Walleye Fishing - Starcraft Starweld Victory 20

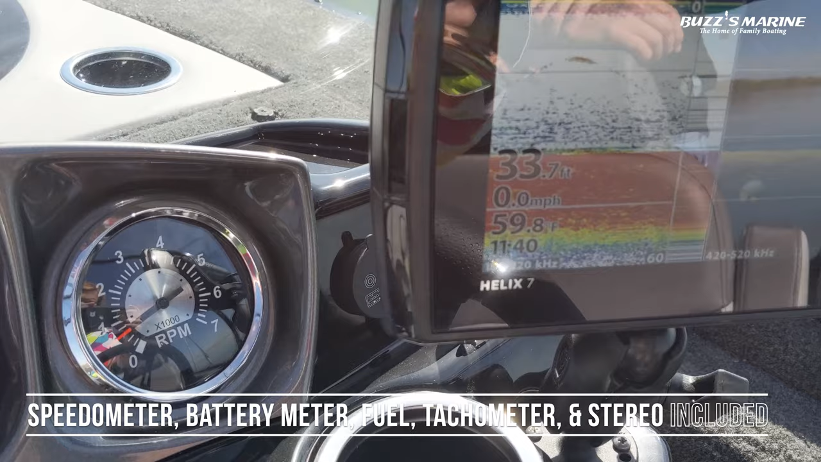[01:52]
On screen: depth 33.7 ft, water 59.8°F, speed 0.0 mph
your battery meter and your fuel gauge as well as a tachometer and your Jensen Bluetooth stereo so you can sync your phone to it, control your music off your phone.
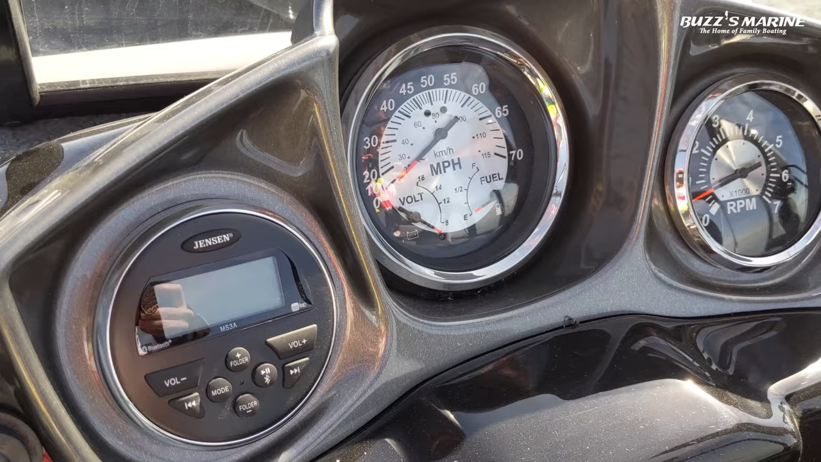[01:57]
But the thing that's really helped us out this morning is the Hummingbird Helix 7 with down imaging. So when we first got out to this spot we're having a little bit trouble setting up where we wanted to be. What I did is I turned it on to auto chart mode.
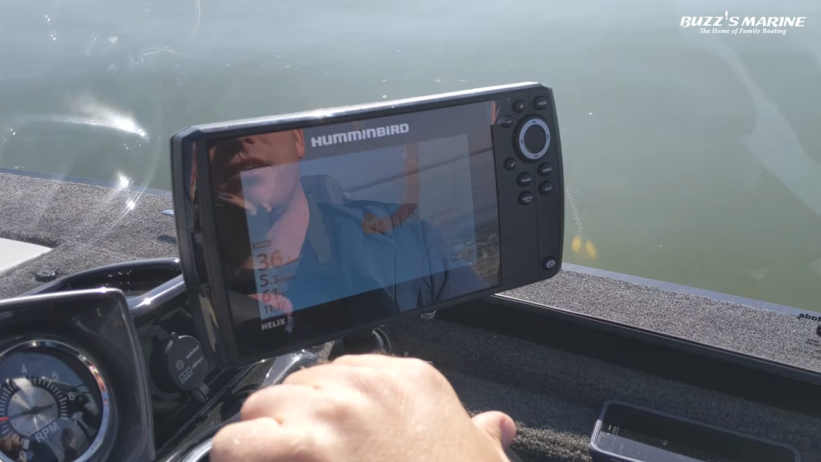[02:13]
That's a nice little feature where you can actually cruise around and start mapping the bottom of the lake so you can see the contour lines of where you want to fish.
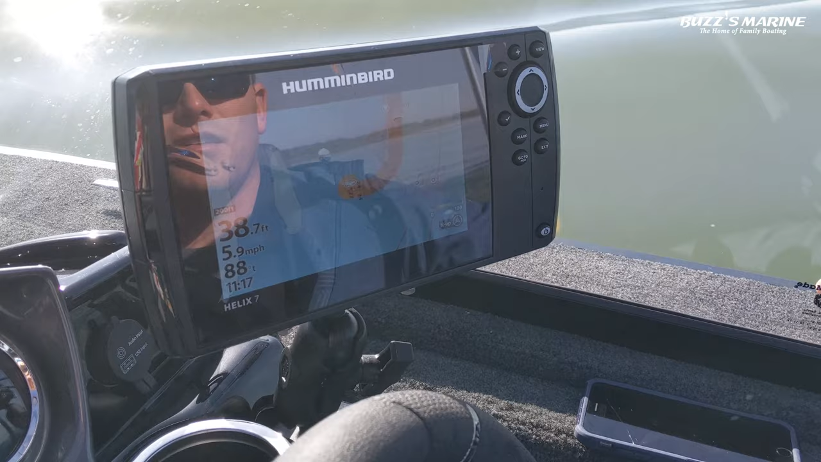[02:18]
On screen: depth 38.7 ft, speed 5.9 mph
We wanted to fish a specific spot out here where the where the lake drops off because the fish have been like liking to sit on that spot.